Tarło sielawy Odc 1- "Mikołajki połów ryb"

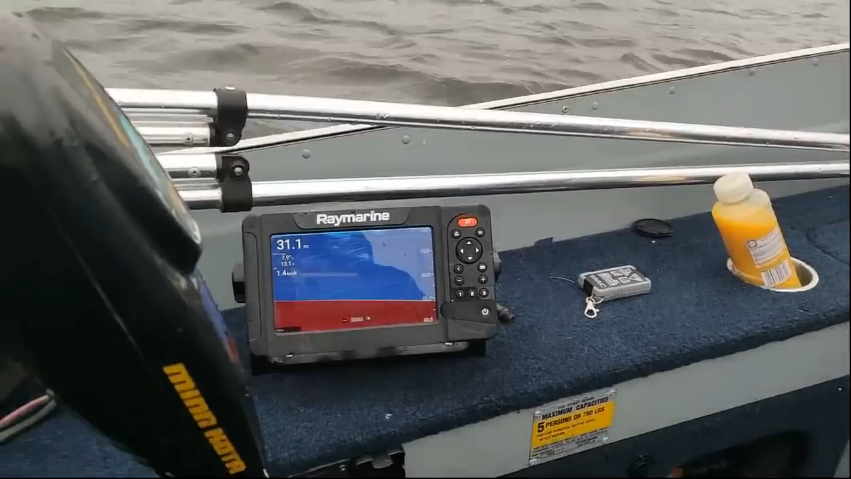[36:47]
Zobaczcie, 31 metrów. Zwiało troszeczkę sieci, które były wystawione na